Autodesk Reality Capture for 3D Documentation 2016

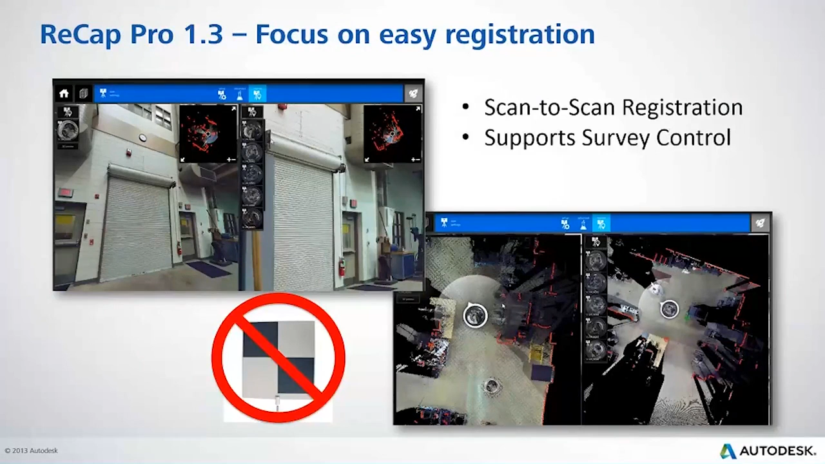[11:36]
Targets can still be useful, but we've removed the need for targets through really easy, what we call targetless registration.
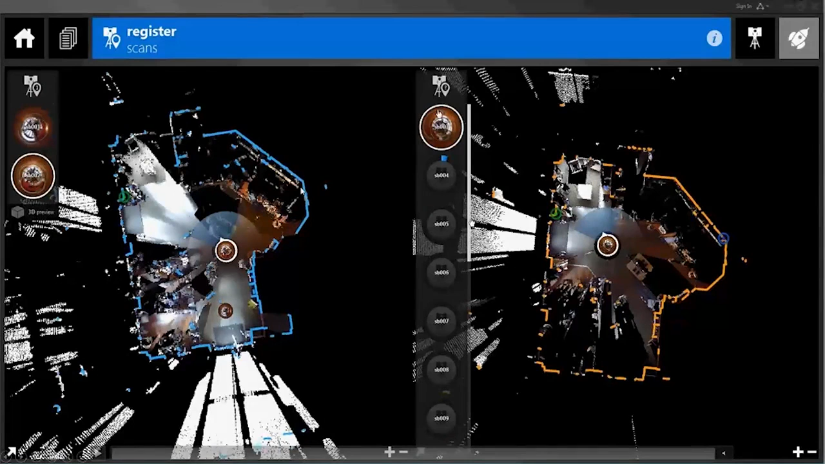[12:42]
And for some reason, this video stopped playing. Those will also register. So I would go down the line and register each one of those through this registration process. Now, in the new version of Recap, we have the auto registration process that will automate that process for you.
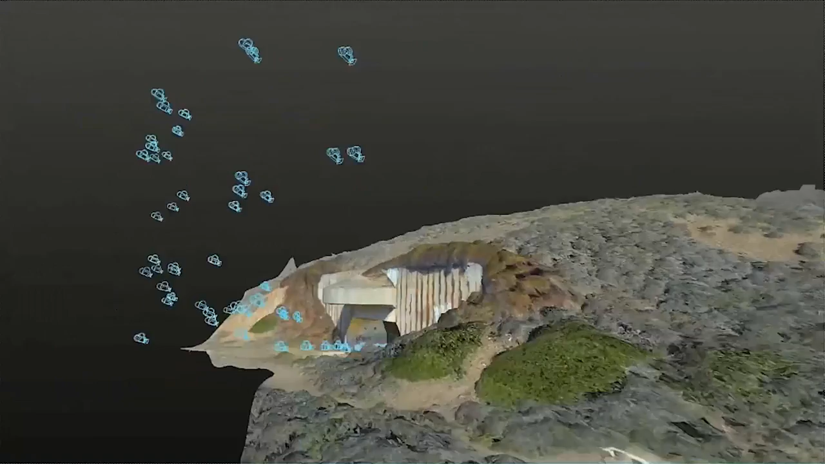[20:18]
And this is what you get back, a full 3D point cloud of the project,
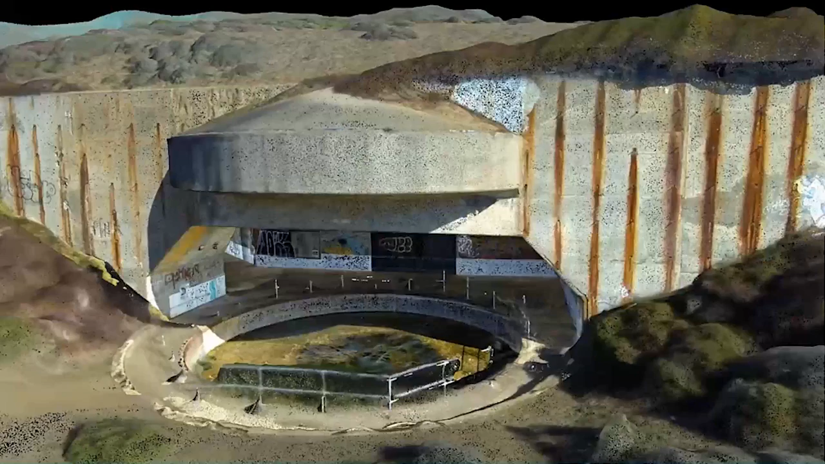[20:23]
or it could be a 3D object to insert into products like InfraWorks or
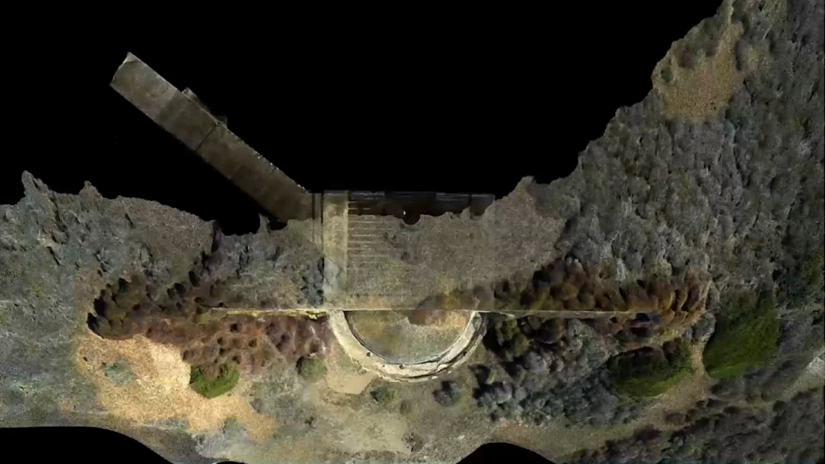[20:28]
Navisworks or Max, or it could be the RCM to bring into Mesh.
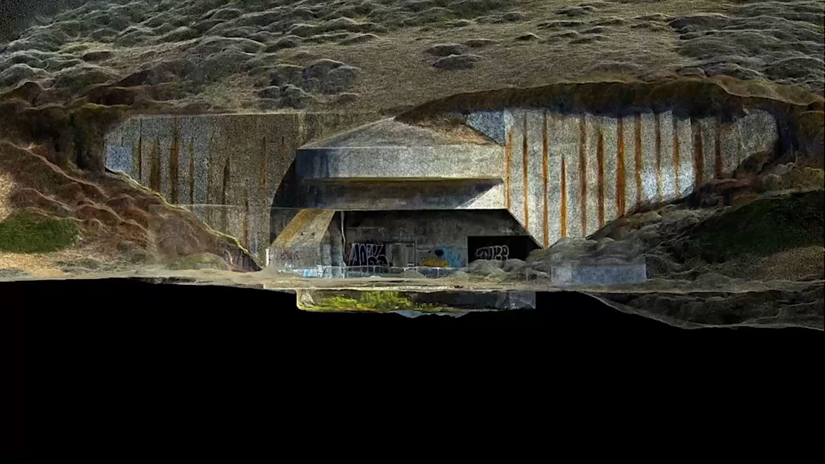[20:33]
But we've now accurately captured reality just with a picture.
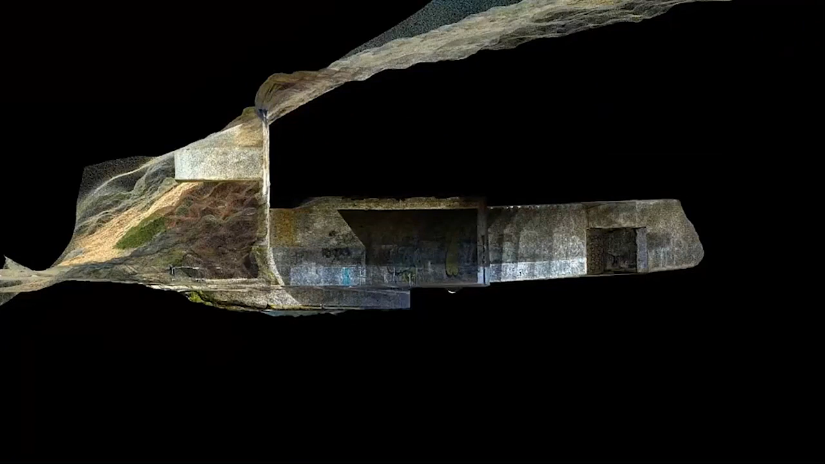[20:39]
Well, in this case, it was probably about 200 pictures, but it's pictures.
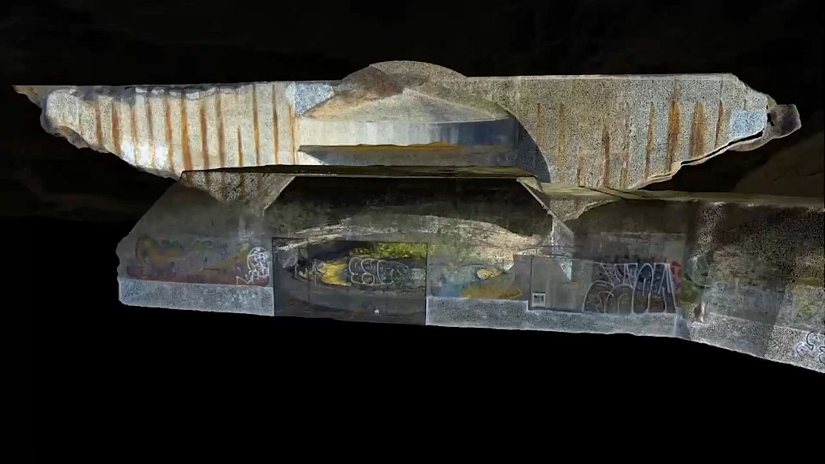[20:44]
It's things that I can do as an end user without having, you know, very advanced knowledge.
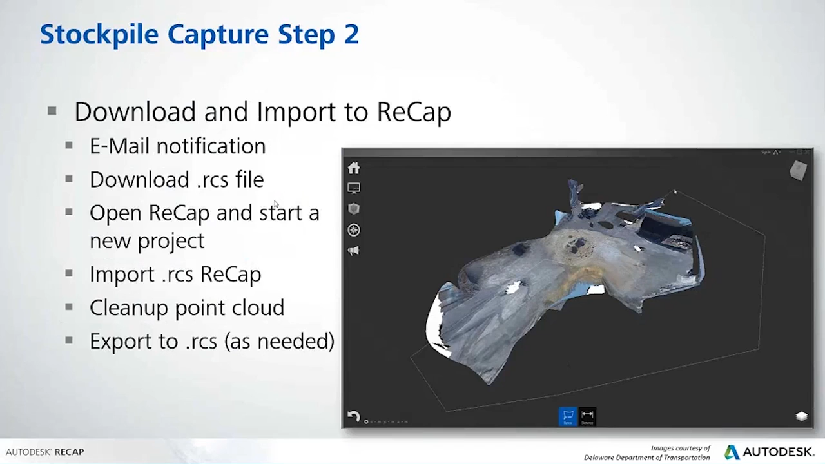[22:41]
you know, my distance from A to B, it's already scaled it, and now I can start to utilize this point cloud from photos on a painter stick
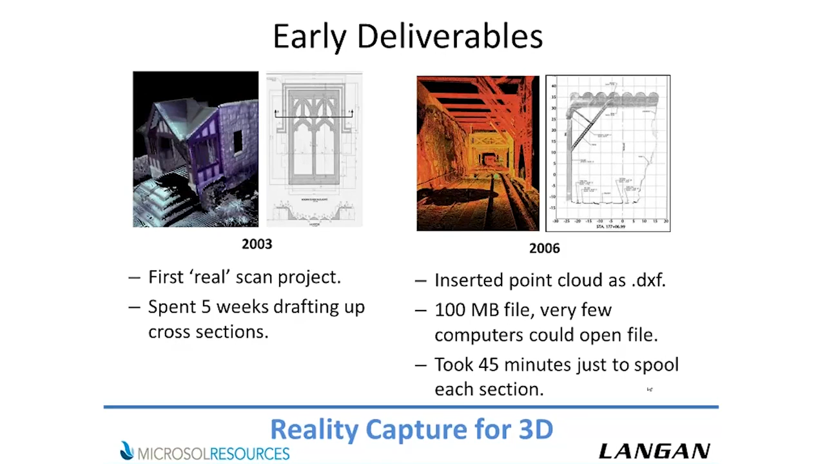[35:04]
you know, we've tried everything we have and we cannot open these files. We do not know what to do. We cannot open these files. So we decided, all right, you know what? We'll take these photos, we'll take these images and we'll try to print them out. And just to print out each section, it took 45 minutes per page. So just imagine that. Fast forward, so that was 2005, 2006. Revit comes out. BIM starts becoming more commonplace in the industry. And suddenly we find that we're using our scanner, since it gets everything in 3D, for doing a lot more different types of projects than what we're used to. And now there's a platform that we can present this information and provide it to architects.
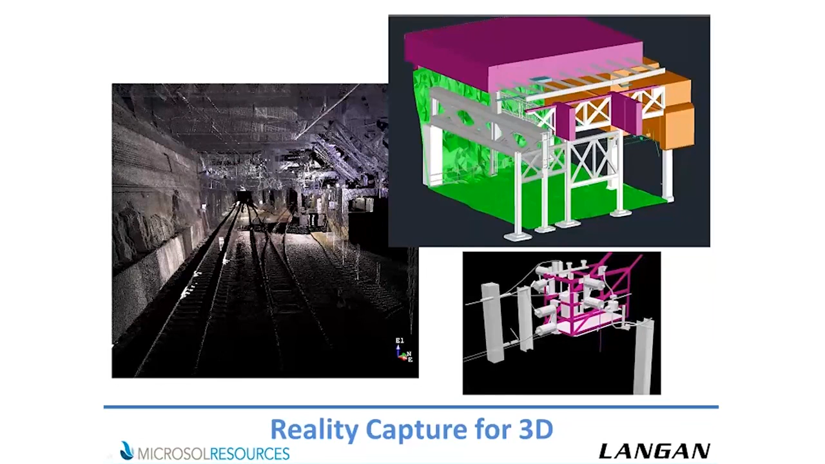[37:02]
Here's another example of a project. We started incorporating our site civil practice to the scanning work,
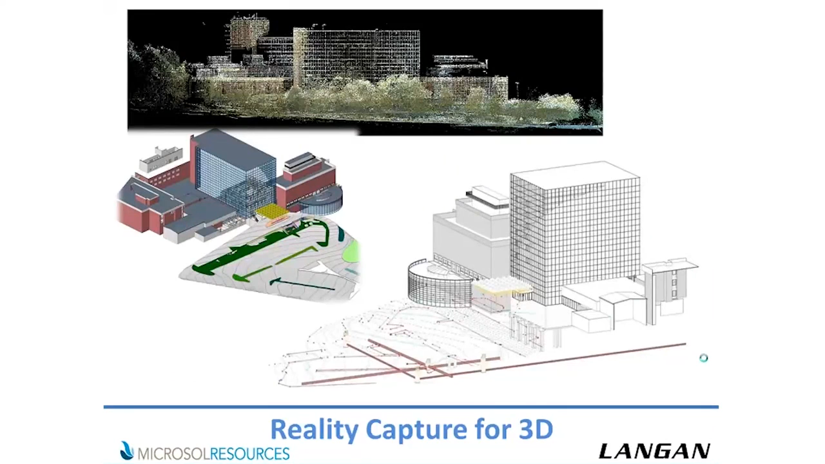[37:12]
and here's a project where we combined both exterior scanning, exterior topographic surveys with an interior hospitals project.
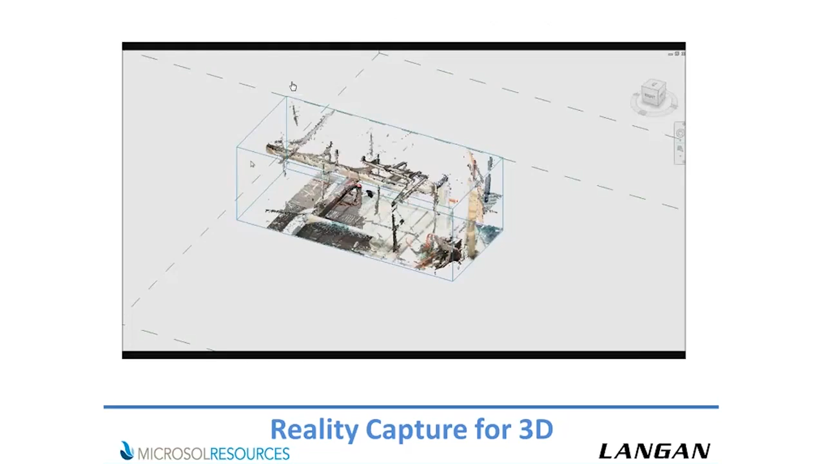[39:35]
So just to give a quick, you know, I can talk about this all day. Here's a quick video of one of our technicians modeling inside of RECAP now using the point cloud. So you can see this was a true colored point cloud. We went through here, we had scanned, we had used, it was a very tight MAP space.
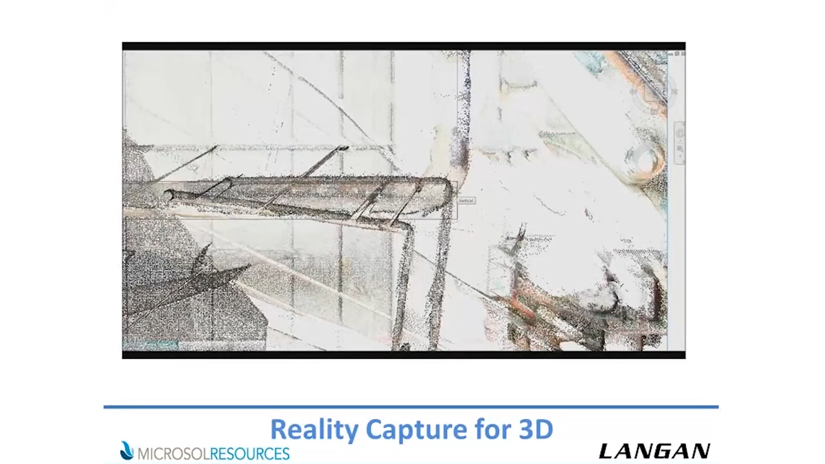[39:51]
But you just see now, just modeling, just as you were, you know, he's modeling off the point cloud, just as you were if this was a design model.
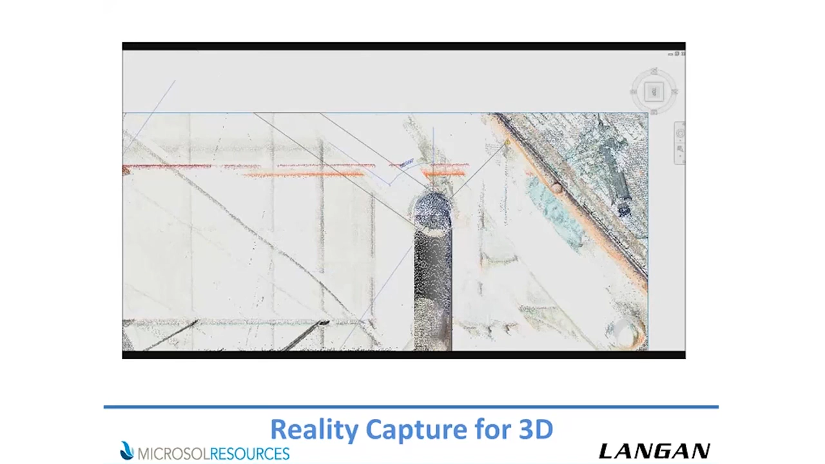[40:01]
So he's creating lines in there and drawing it up. And you can see it, the process is easy.
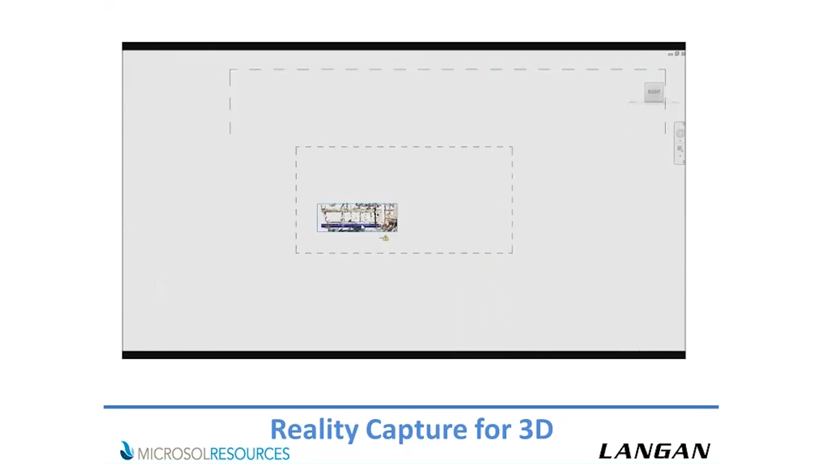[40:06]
It spins around easy. It moves nicely. And this was just cut, this little piece right here was cut using just a section box in Revit. He wasn't using any kind of fancy tools. There's no plugins. We're really looking forward to some of the pipe detection, but,
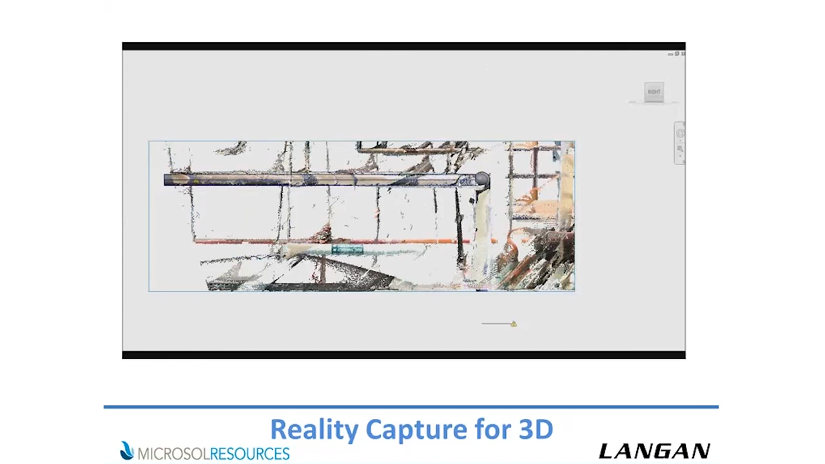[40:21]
you know, regardless of that, it's still much, much nicer platform. Anybody that's worked on point clouds before, they kind of understand like all the different tools, the reloading and unloading that you have to go through.
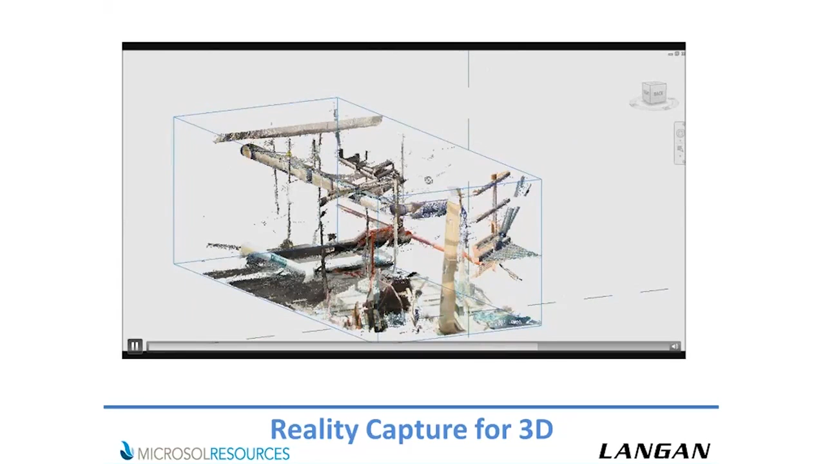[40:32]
And the resulting model came in really nicely.
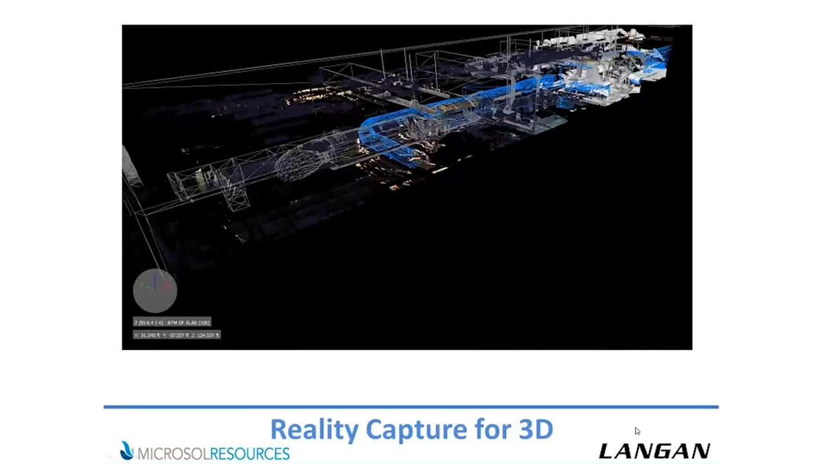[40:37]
And this is a really cool video showing basically that entire space. This is inside of Navisworks here.
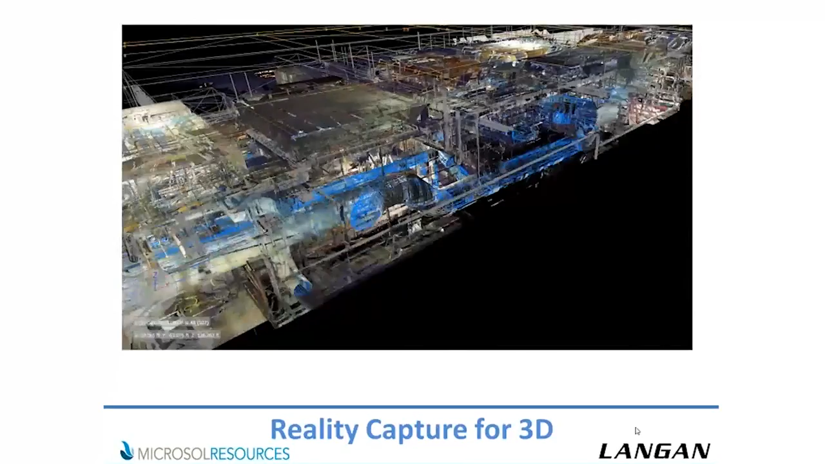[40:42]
We just made a fly-through video showing all that was modeled in the point cloud. And you can see the amount of detail that's in there. There's no decimation of the point cloud. There's no any miscoloration.